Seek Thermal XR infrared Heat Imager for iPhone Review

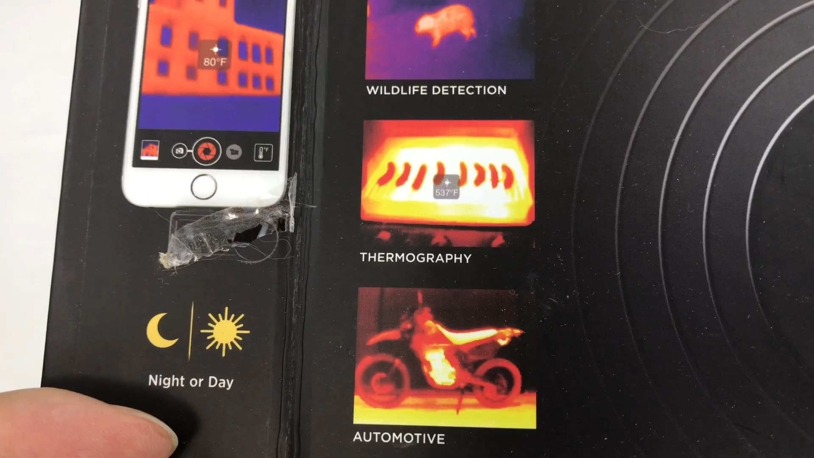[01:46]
On screen: spot 80°F
And obviously it gives you kind of predator-like thermal vision which is pretty cool because as opposed to night vision which I really love,
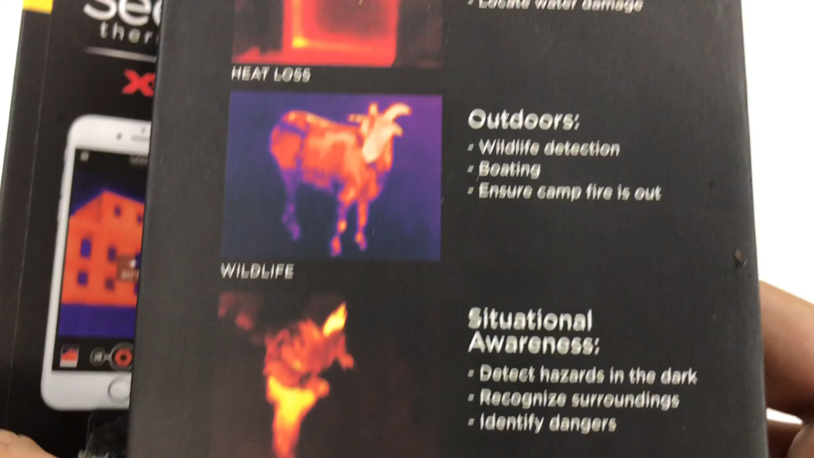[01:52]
I love being able to have that advantage in the night. But the really cool thing about this is you kind of can't hide from it.
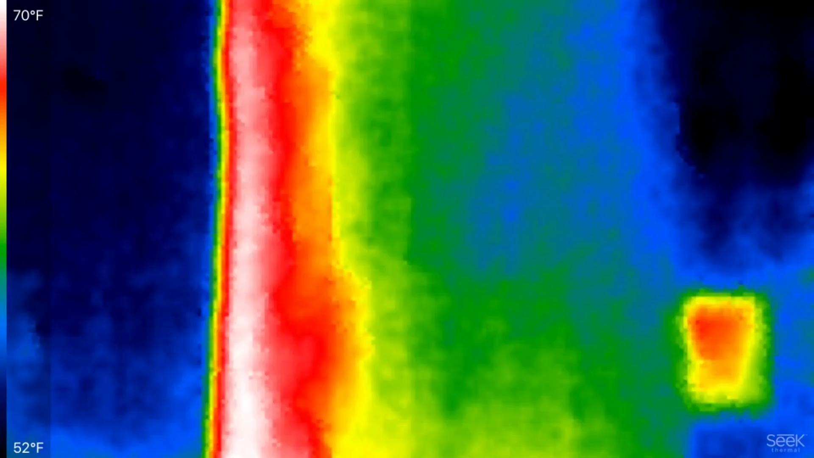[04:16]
On screen: scale top 70°F, scale bottom 52°F
There's also this the tree trunk right here which we're seeing in the green to red and then kind of behind the tree there you can see that shed
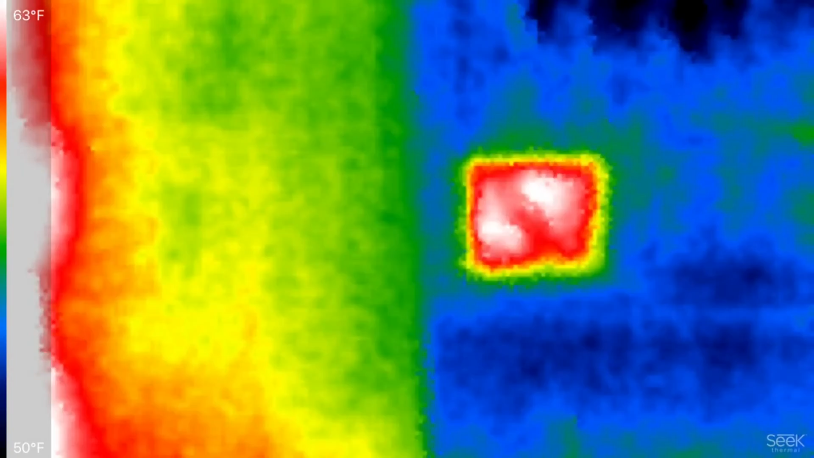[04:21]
On screen: scale top 63°F, scale bottom 50°F
which is green and is probably being heated up by the sun at least which is why it's showing a little warmer. Now I do want to just kind of pan out here to the outside front here and we'll see if I can get
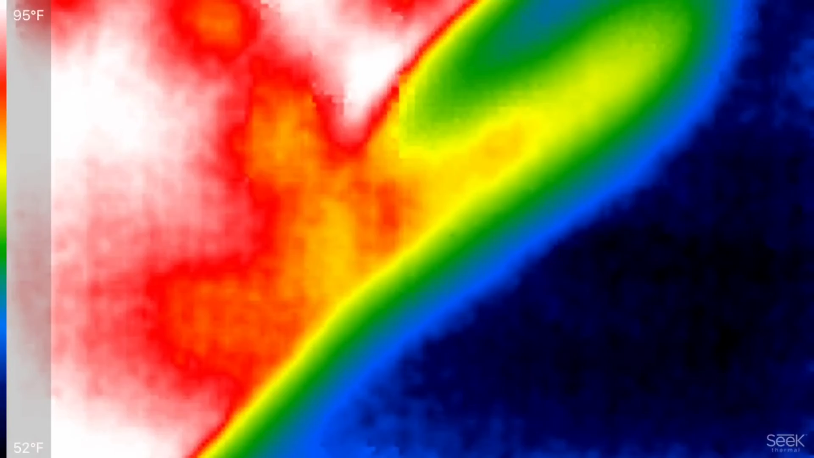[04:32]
On screen: scale top 95°F, scale bottom 52°F
my hand in the in the shot and you can just see how my hand sticks out again very cold out here. So you know this is a high contrast situation if this were a summer day you
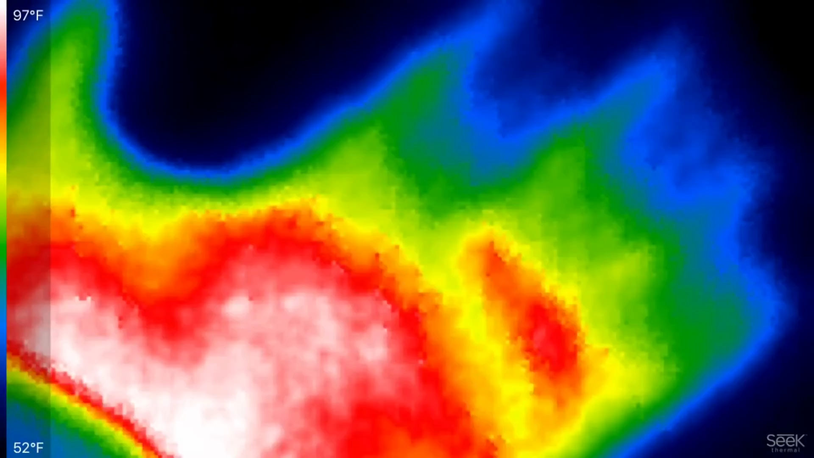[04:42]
On screen: scale top 97°F, scale bottom 52°F
know I'm not even sure if we could see my hand.
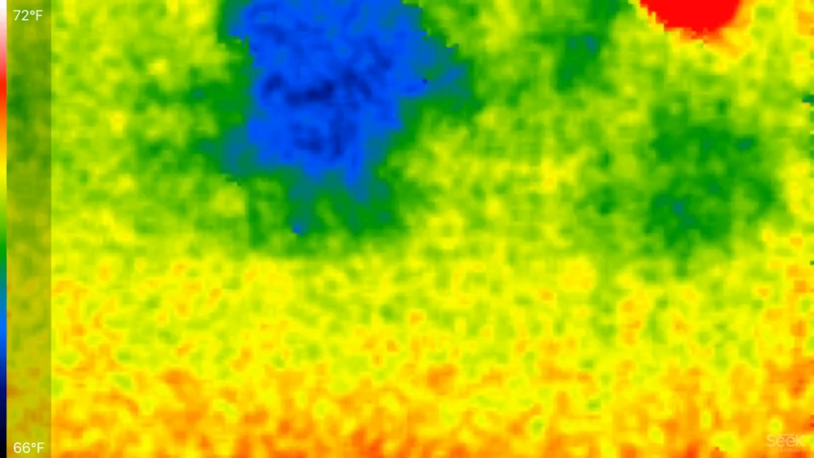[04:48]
On screen: scale top 72°F, scale bottom 66°F
One of the other things that's kind of cool I think is I'm looking at a glass window I'm actually outside looking at it and we're just going to take my hand
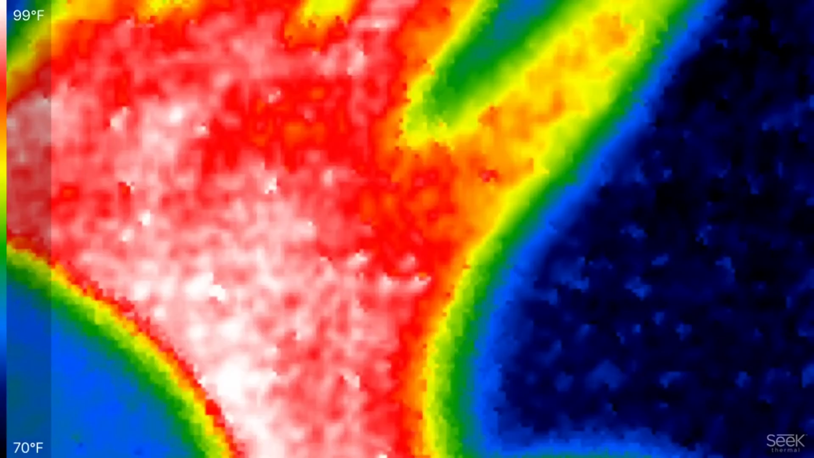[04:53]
On screen: scale top 99°F, scale bottom 70°F
here and I'm going to press it up against the glass window for a second.
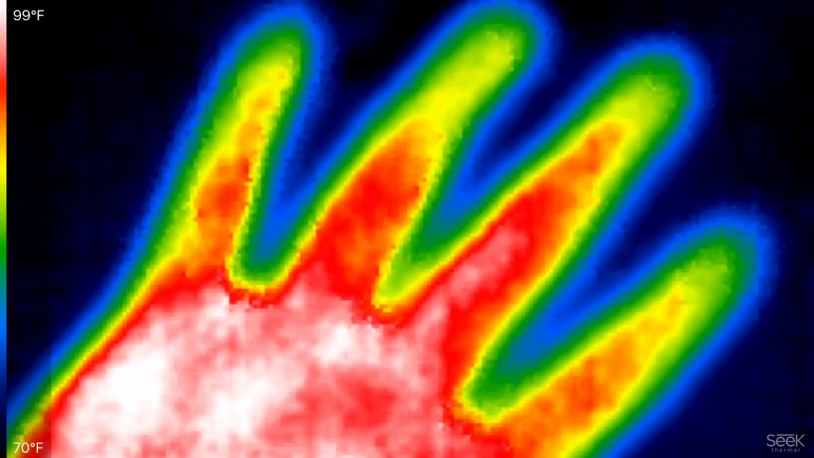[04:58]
On screen: scale top 99°F, scale bottom 70°F
Ooh that glass is cold and I'm just going to remove my hand and as you can see what we'd expect is we can see a little bit of that residual heat
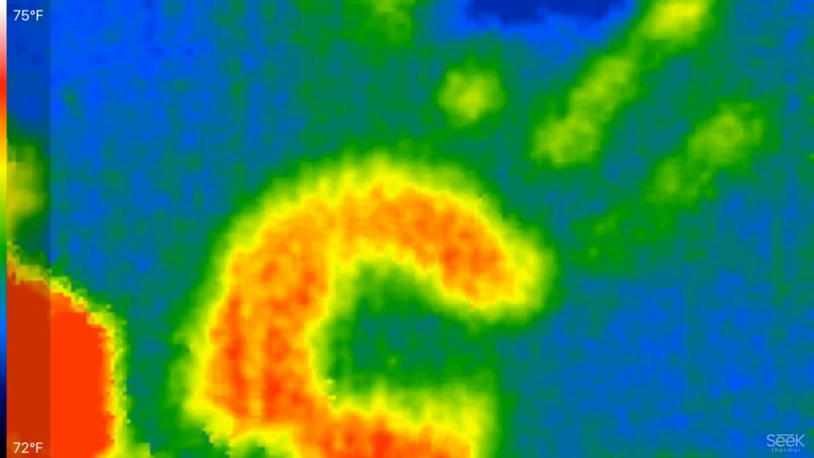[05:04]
On screen: scale top 75°F, scale bottom 72°F
from my hand on the glass itself. Pretty cool.
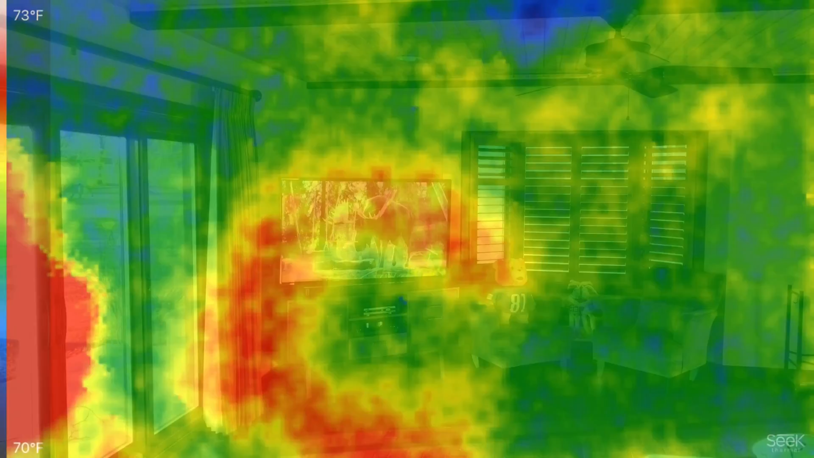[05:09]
On screen: scale top 73°F, scale bottom 70°F
Alright I'm inside the house and I turned some things on here I actually turned on the TV it's powered up
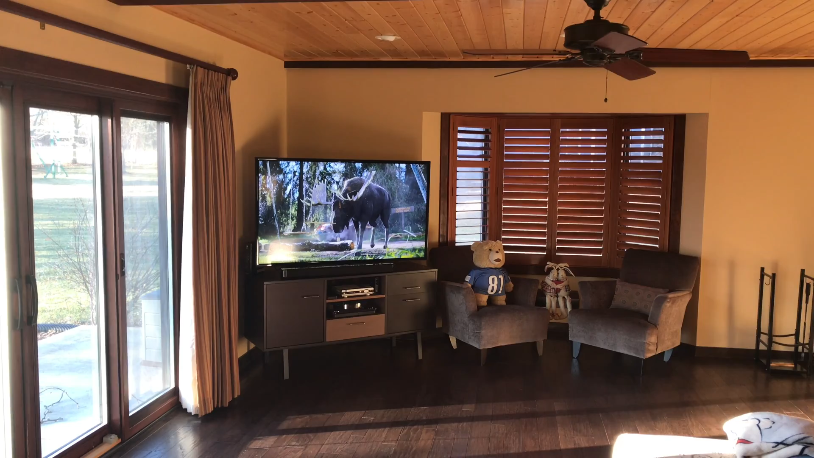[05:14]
and I wanted to show you kind of a little bit of a pan of this room. You know obviously one of the things that we'll see here is the TV as well as these window blinds and how they kind of come across with the thermal imaging. Alright so you can see here how kind of much more zoomed
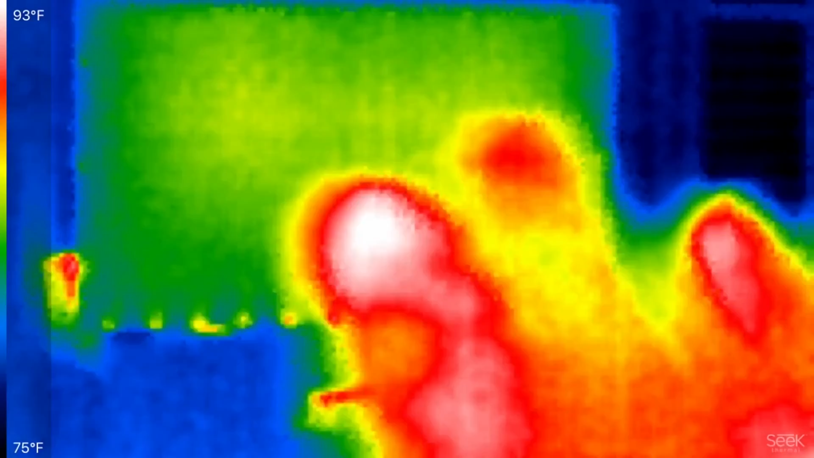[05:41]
On screen: scale top 93°F, scale bottom 75°F
in that this thermal camera is and you can see the TV I'm not playing it at the moment but you can see how much redder it is. It's kind of interesting how it adjusts how it's reading things and intercepting that heat signature as I point my finger in front of things. But you can see how much hotter it is and then even the cable box which is directly underneath of it and then even on the side there right centered there is my wireless router so you can see how much warmer those are than the rest of the room.
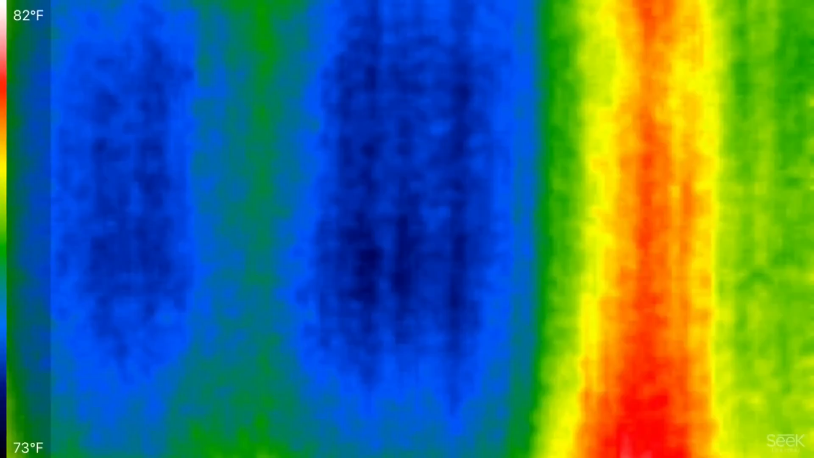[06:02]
On screen: scale top 82°F, scale bottom 73°F
And the sliding glass door right next to it obviously in blue very cold as well as the window
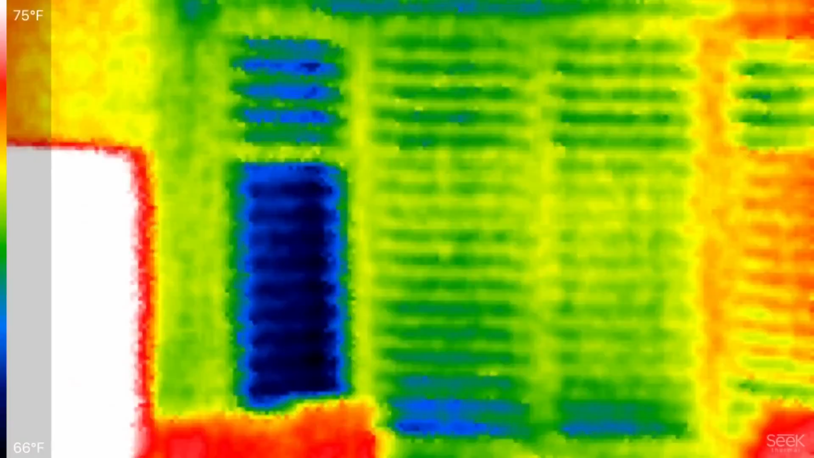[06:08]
On screen: scale top 75°F, scale bottom 66°F
on the other side of the TV you can see there the contrast with those window
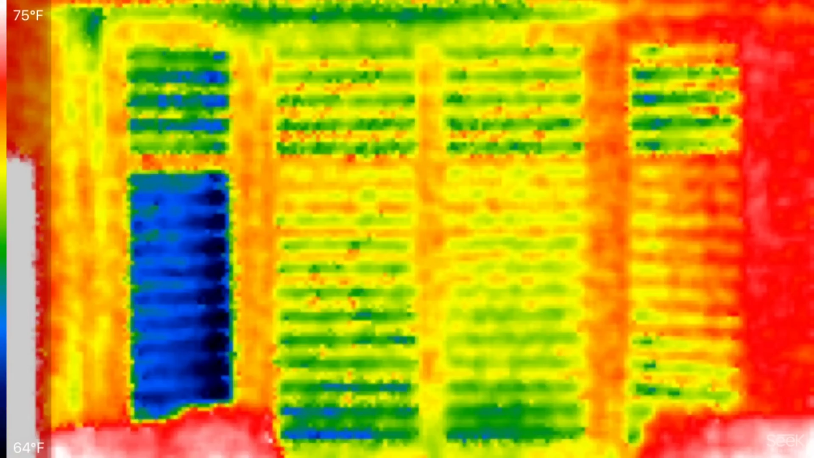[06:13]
On screen: scale top 75°F, scale bottom 64°F
shutters being much warmer inside than the kind of the blue glass that's being you know shown here in blue and green much cooler because of the outside temperature.
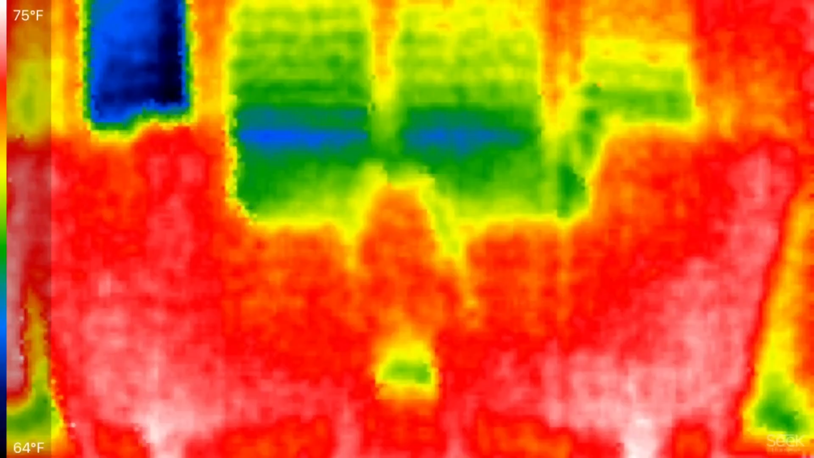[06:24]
On screen: scale top 75°F, scale bottom 64°F
Even the chairs below that window obviously look quite a bit warmer so you
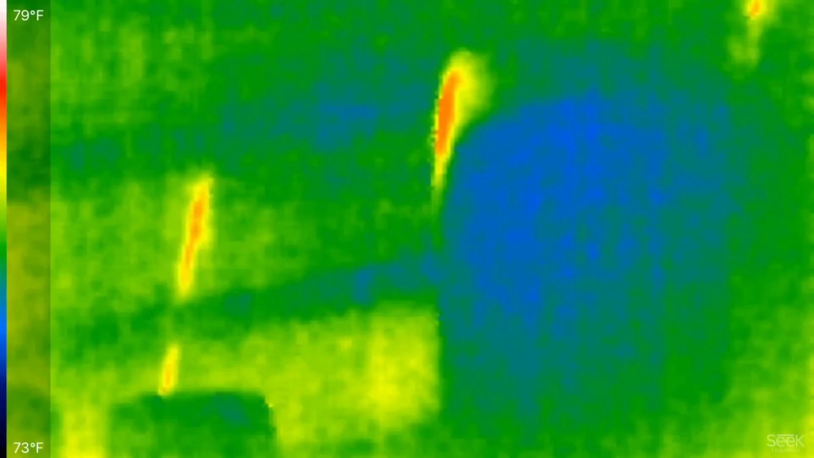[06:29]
On screen: scale top 79°F, scale bottom 73°F
know obviously pretty easy to see there pretty cool I definitely like it I think it's an interesting thing looking for hot spots you know if you were to have bad wiring or something like that you were trying to keep an eye on animals in the yard especially if it's dark and it's cool out there